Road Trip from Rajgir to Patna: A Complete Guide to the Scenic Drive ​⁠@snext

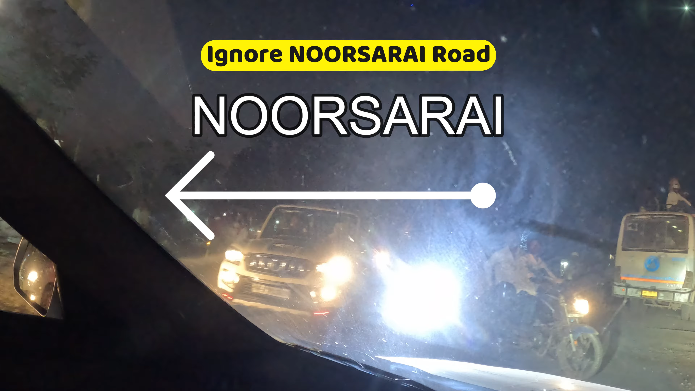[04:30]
लेकिन हम उधर नहीं जा रहे हैं हम एक नया रोड मेरे को रिसर्च हुआ है तो हम
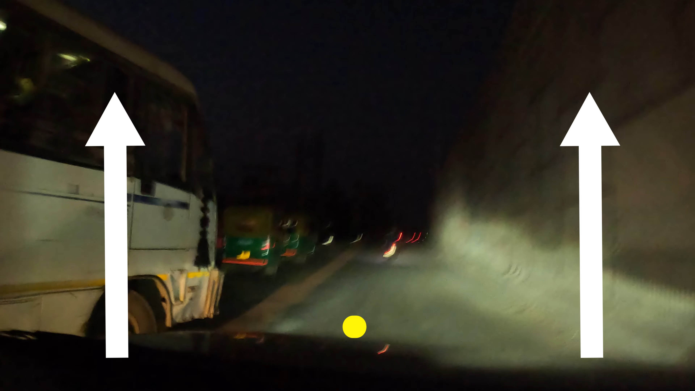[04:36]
सर मेरा बेटा वाली रोड पकरेंगे आगे चल के तो वह हम एक नया रोड से लेके
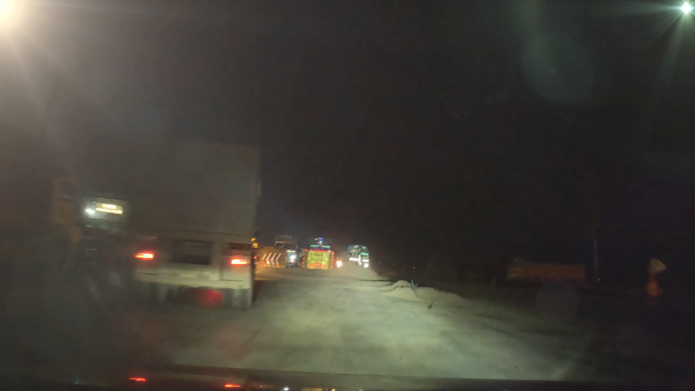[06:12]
तो वह जगह आ गई जिसकी मुझे तलास थी यह बहिटा
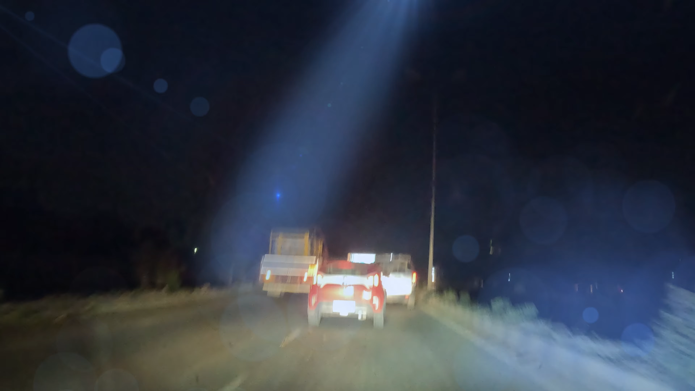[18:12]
लेन है जेपी से तू में कनेक्ट करने वाली हम उसके पास आ गए मुझे जेपी से तू जाना नहीं आप देख भी रहे हैं सोनपूर जाने का रस्ता है चपरा जाने का रस्ता है यह एलिवेटेड जो शिक्स लेन है तो वह हम छोर के पायें जाएंगे चुकि मुझे
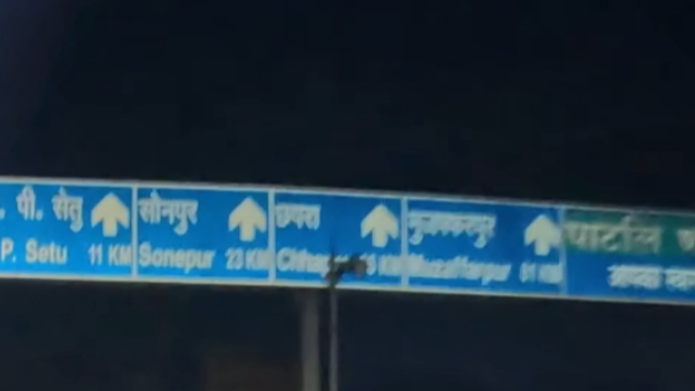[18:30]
बेली रोट पर जाना है वह बेली रोट के ऊपर से निकल जाएगी जहां � बेली रोट से कनेक्शन नहीं है तो
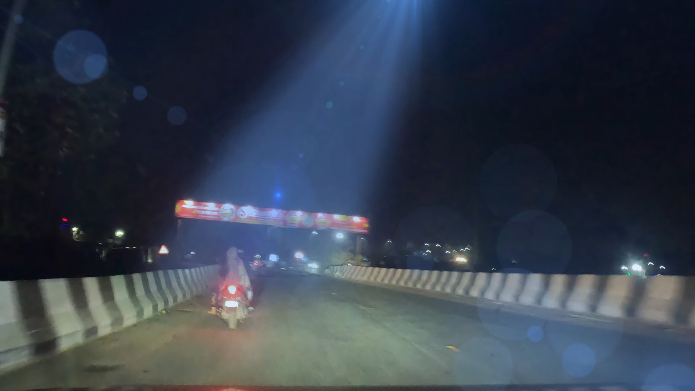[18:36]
यह आपको हम अपडेट दिखा रहे हैं कि अगर आपको सोनपूर, छपरा, हाजीपूर,
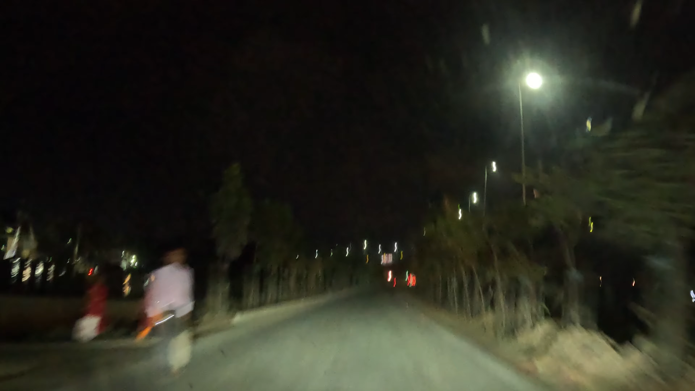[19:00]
रोट को पर कहीने जा सकते हैं तो यह सारा अपडेट हम आपको बताते जा रहे हैं देखिए इनको फुलवारी जाना है यहां से राइट से जा सकते हैं तो उनके लिए बहुत अच्छा है यह पटना में कहीं भी जाईए तो अगर आप
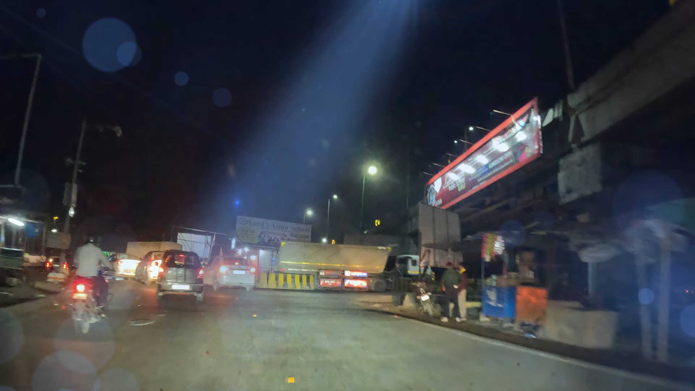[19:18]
राजगीर से आ रहे हैं या राजगीर जा रहे ह तो पत्ना में कहीं से भी आप बीटा सर मेरा वाला
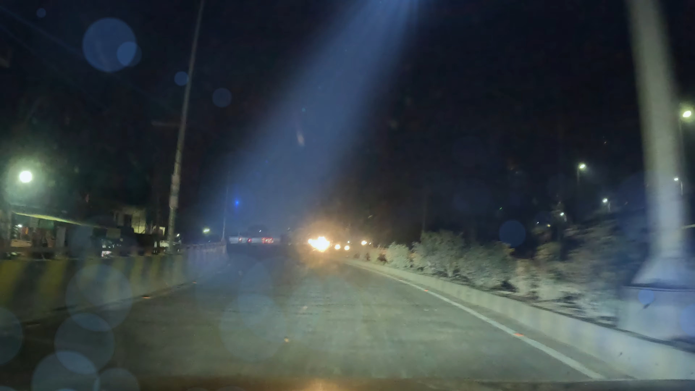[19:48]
पर आपको लेके चलते हैं और यह खुबसूरत ओबर ब्रीज को आप देख पा रहे हुई है यह आपको जाना पहचाना ब्रीज है जो आपको इधर नहर के किनारे से सीधे निकाल देगी बेली रोड को कनेक्ट रते हुई तो
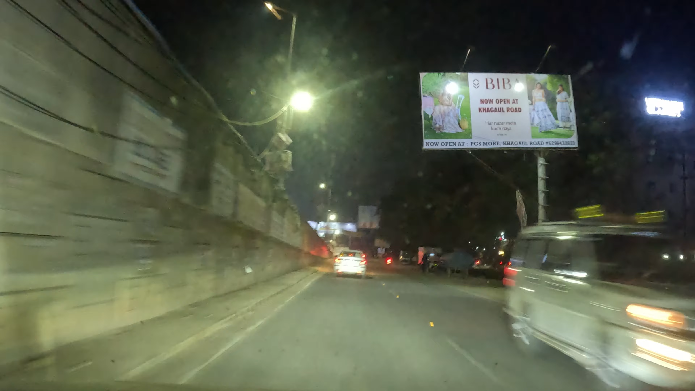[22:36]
का कथिल देख ला आपगे तो यह आप देख पा रहा है कि हम कितना इसी तरीके से पटना को
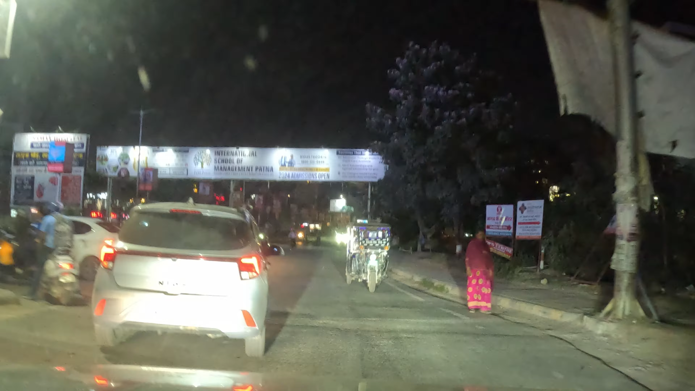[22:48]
बायपास करते हुए पटना में पटना के वेक्टन साइद में एजी ली पहु सकते हैं बलकि हमने तो
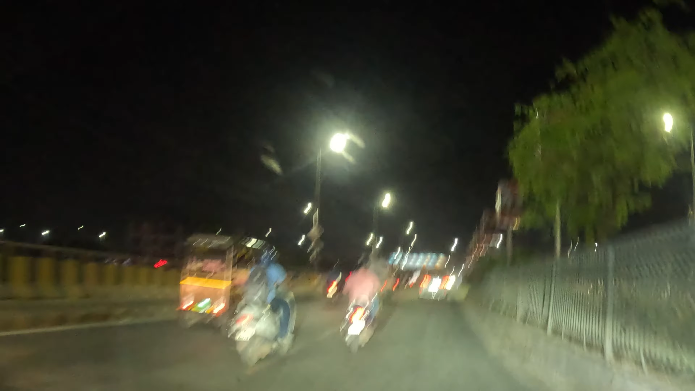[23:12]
आप Gilemon 우리� Doing सकते हैं तो उस रास्ते से आये ही हैं तो हर जगह से आप तो बताते चलें कि आप हिन भिन रास्तों से पटना को करेंट कर सकते हैं और अभी टॉल भी नहीं लग रहा है और वो पूरा से लेन है पटना
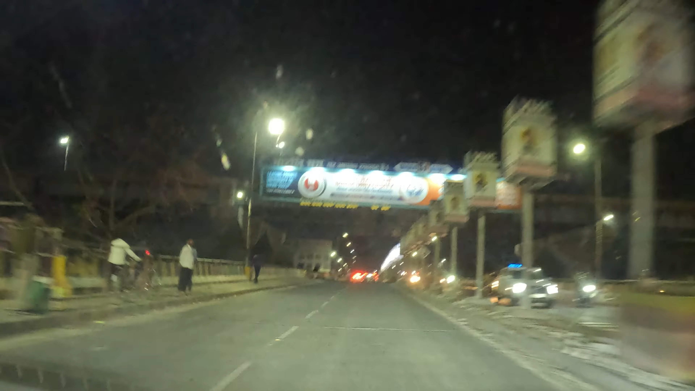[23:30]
के ट्रैफिक भी नहीं होगी तो बेहतर है यह रोड और हम आपको पूर